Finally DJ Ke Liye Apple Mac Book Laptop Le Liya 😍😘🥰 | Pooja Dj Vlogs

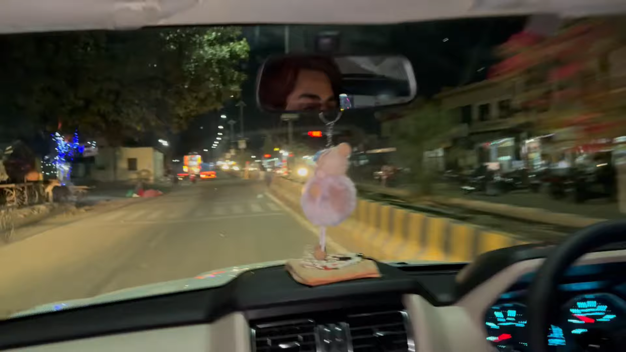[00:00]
तो दोस्तों हम पहुच चुके हैं अजमेर हम पहुच चुके हैं अजमेर हम जा रहे हैं
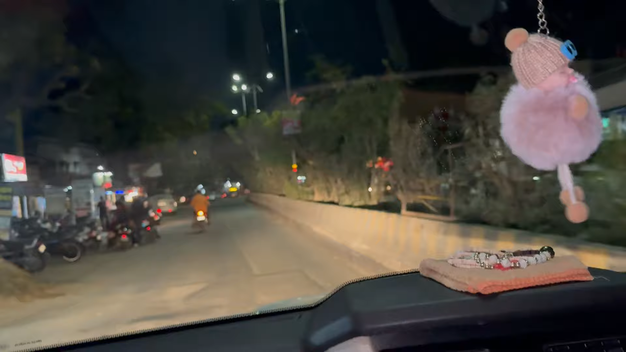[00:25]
चूंगी आ चुका है तो अब गाड़ी एक्सवासी चल रही है जूट बोल
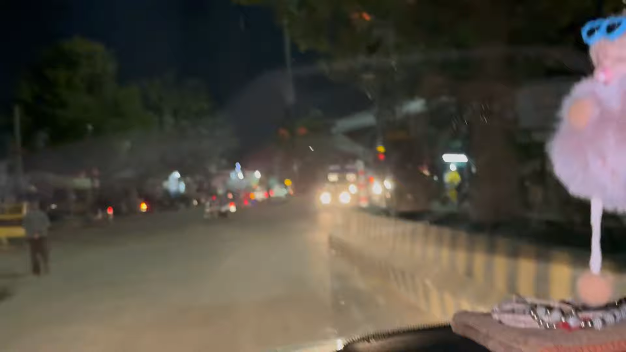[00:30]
रहा है और बाहर रहे है यार